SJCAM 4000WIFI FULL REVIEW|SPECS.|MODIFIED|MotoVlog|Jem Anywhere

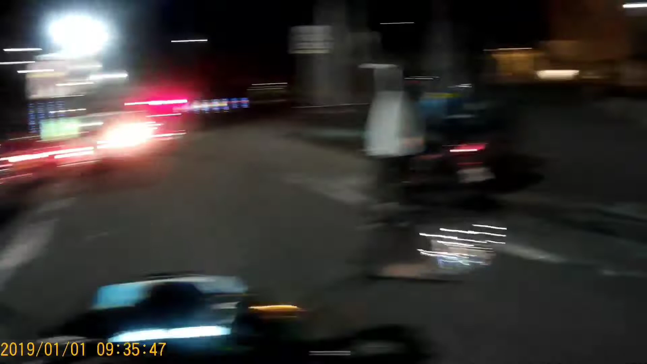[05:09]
So, bali, ito naman po yung quality ng video niya sa gabi. Nakakita nyo naman po, maliwanag din po siya.
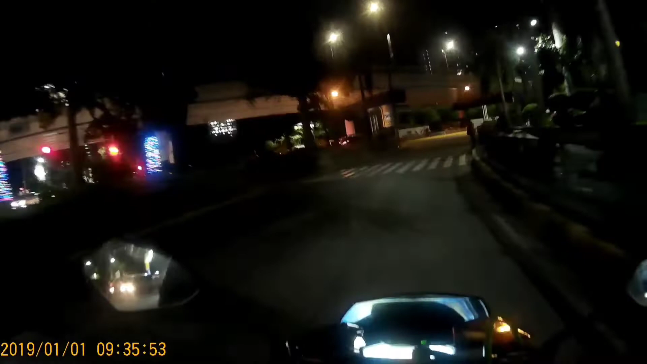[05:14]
Nagbabago lang naman po siya ang quality niya. Pag na-upload na natin sa Facebook, nababawasan yung mga resolution niya. Nag-iba. Pero kung tingnan mo sa original niya talaga, sobrang liwanag niya. So, bali, ayan po, ano? Nakita naman po natin na talagang maliwanag siya.